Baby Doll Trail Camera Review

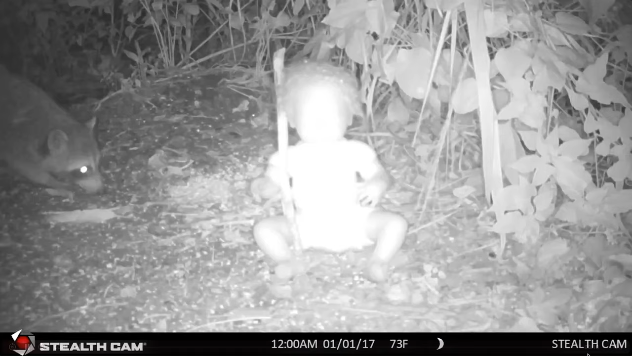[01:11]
it comes a raccoon not scared of it at all and what if you guys think we should call that thing bam bam or what what should we name the doll let us know in the description down below because we have a couple other videos we're going to do with this
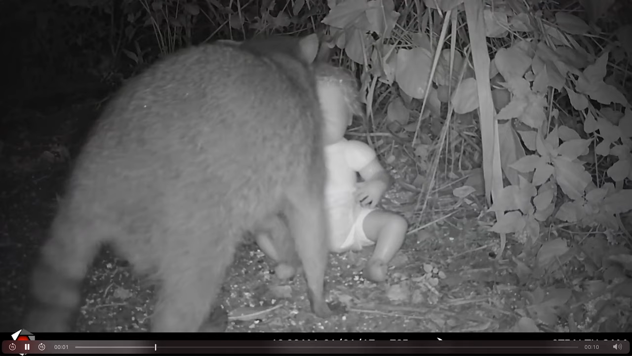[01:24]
oh i don't know what's about to happen here that raccoon now another thing is i don't know if bobcats mark the territory or not but maybe that's what that raccoon smells boom big old mouse rat oh it's a gambian gambian pouch rat i think yep see the pouch that's a big gambian pouch rat highly invasive super territorial they actually use those to detect mines in other countries see the side profile of its face the gambian
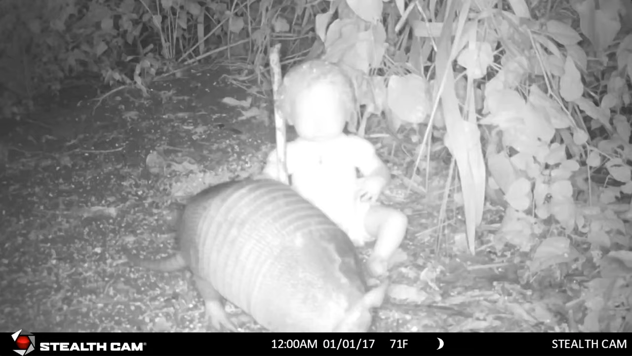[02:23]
balling out oh right uh uh what's it called armadillo those are invasive probably even just say how many are invasive things can you see big old armadillo though which is pretty cool armadillos love babies there goes a rat tail bottom right and if you guys see anything in the background that we missed make sure you leave that as well there's another gambian pouch rat i think he's pretty much trained coming to this area he hides comes around the baby chases a
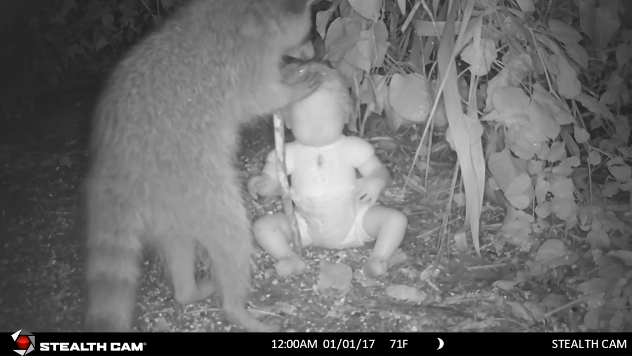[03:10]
getting his hair done what is he doing he licked his ear what is it doing the background was like trying to nurse the baby he's hungry but there's also oh i probably should have told you this there's also a bucket feeder about 10 feet in the air behind here um that's slinging corn and i'm imagining that's probably what's in the little nappy baby's hair another thing is i put this trail camera about four feet in front of the baby and it's got
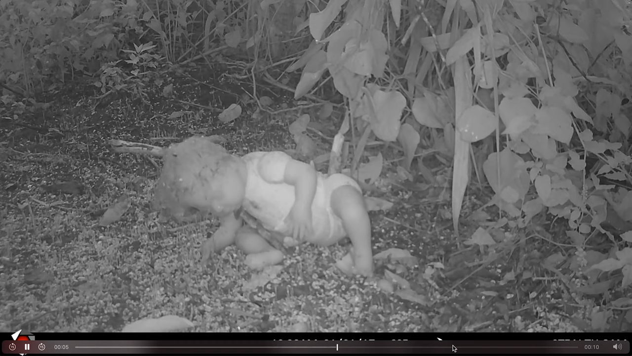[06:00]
what was that that wasn't a rat you know what that is leave that description below i have no clue what it is but it doesn't i don't think it has a tail is that a mouse he's running differently those mouses is it a hamster those guys were hopping he's running that's weird i don't know what that is but he likes babies
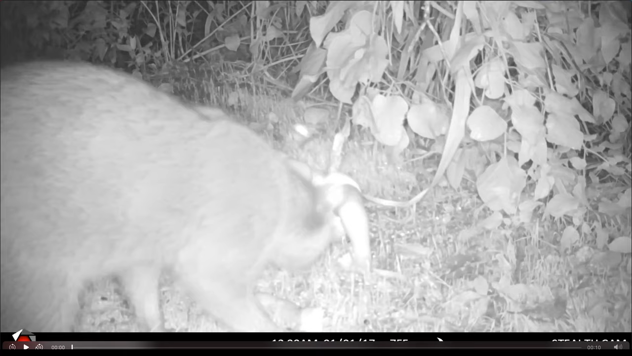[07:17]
in the park oh he's sniffing his leg hoping to bite him and get oh he's doing more than biting him oh i hope everybody enjoyed this video but um wow there's no other better way to end it than this right here check this out and we will see on the next adventure love you guys see you later